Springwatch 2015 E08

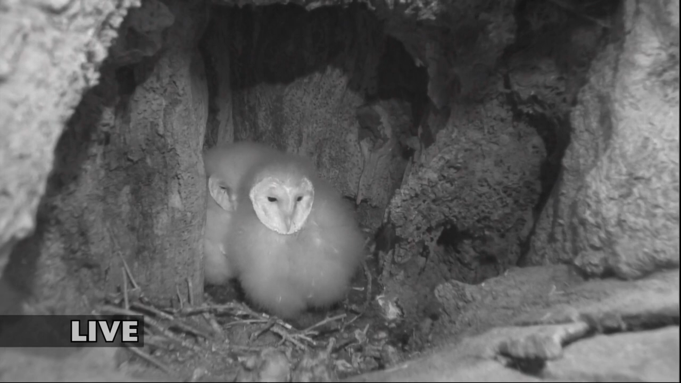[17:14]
They're expected to fledge in early July. They've had it, it's actually quite difficult to see the three in there. It just looks like one big fluffy one, doesn't it, Chris? But it there does. Are definitely it's three. Looking at something. That's what it's doing. That's why it's rotating its head like that. Oh, look. It's getting perspective. In fact, look, it's looking at the insect. It is. It's following that insect that's flying around. Must be pretty dark in there, mustn't it? A little bit of light maybe seeping in. But do you know something interesting? If they don't focus on the things at this time in their life,
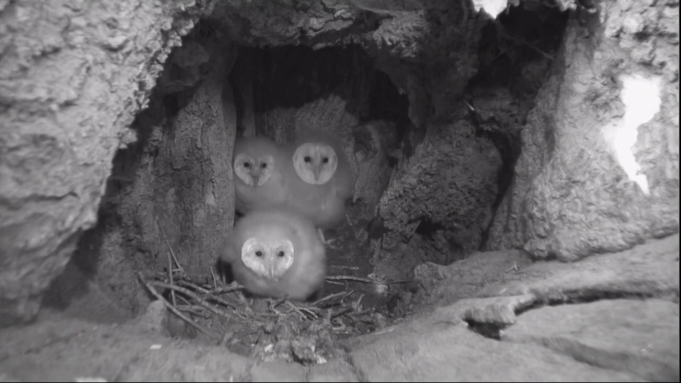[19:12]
And this is what we were really chuffed to see, because that's the smallest chick, the runty chick, and it's come to the front and it's taken that prey from the adult. And what's interesting is the other two are just letting the little one eat it, which probably means that they've already had a feed. It's also interesting to see that it's not swallowing that prey whole, it's sort of picking at it. Maybe it's a fussy eater, but it's having a little pick, which does get me a bit worried, Chris, because that means it's going to be quite rancid in there.
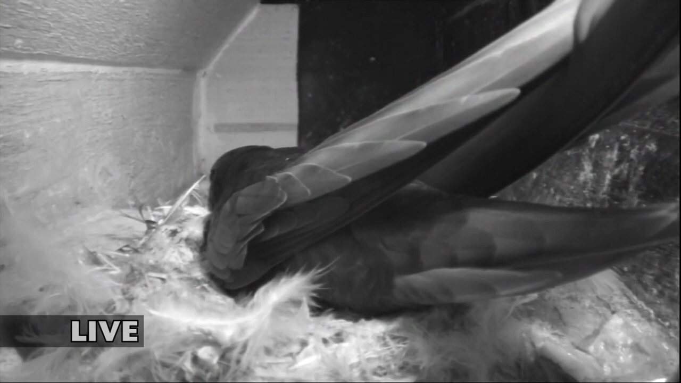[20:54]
Now, bear in mind, that animal, that swift, may not have touched the ground for 2 years before it came in to nest there. It did everything up in the air. They live for a long time, swifts. This one could be as much as 20 years old. And they used to be known, their Latin name is Apus apus, which means no legs, no legs. People used to literally think that swifts didn't have any legs.
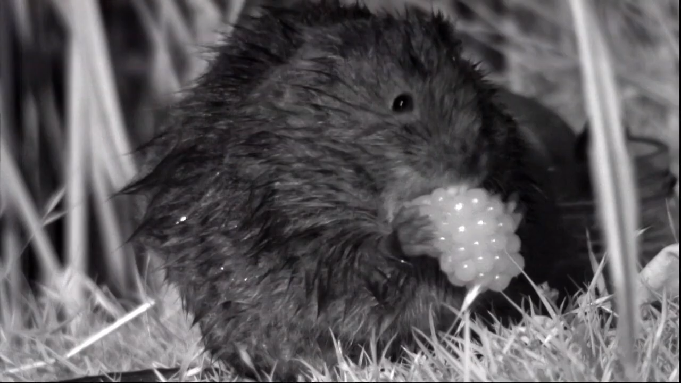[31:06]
But I think perhaps this water vole has had a few too many, because watch what happens.
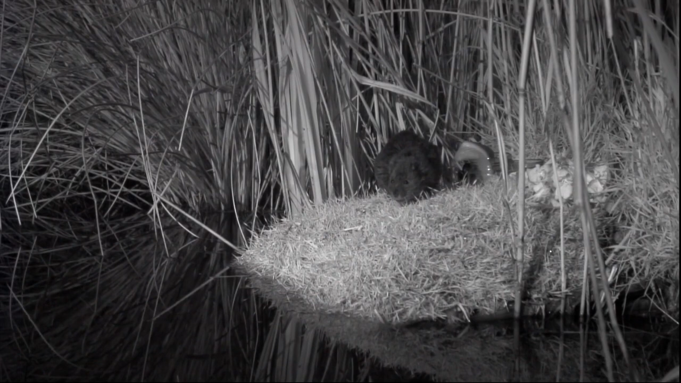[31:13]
Gets to the jar and it pulls it into the water. A bit of a disaster, really, for the water vole. But interesting, because they will cache blackberries. It was taking them off to cache them somewhere. I think it probably was. But it blew it. Comes back very quickly and takes the one remaining blackberry. Yeah.
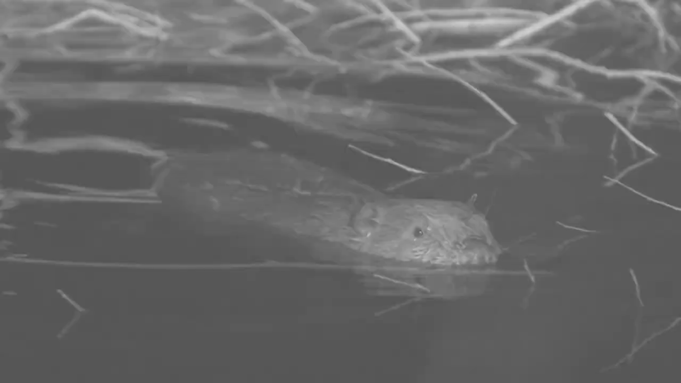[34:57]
It's all infilled with mud, presumably. It's almost the mud that they start off with, and then they add additional sticks for support.
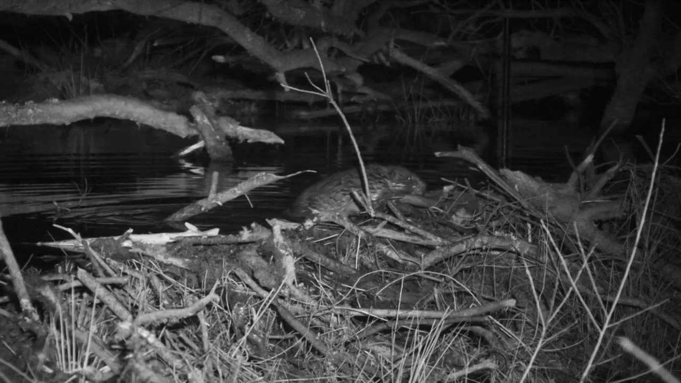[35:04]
So they're dredging the mud from the pond. You see them surging forward, right? Push this mud up onto the top of the dam, and then they'll add sticks to that. I mean, it's remarkable, really.
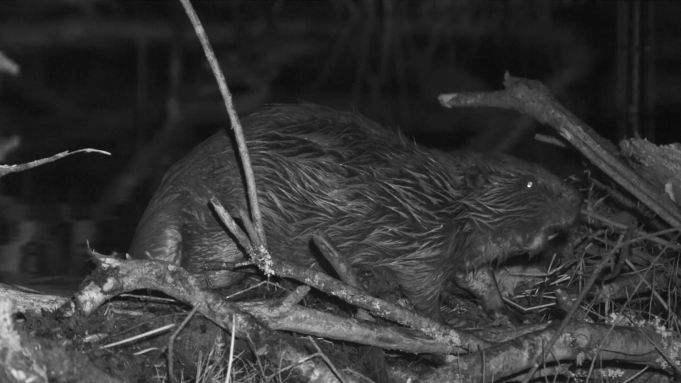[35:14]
We've got now about 600 cubic metres of water standing in these ponds on the site.
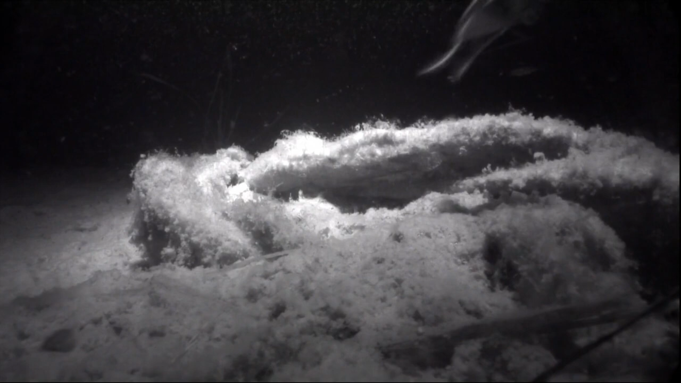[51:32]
He can't even fight off a water beetle. What has happened to him? Frisky Phil. Frisky Phil has lost his frisk. He's friskless.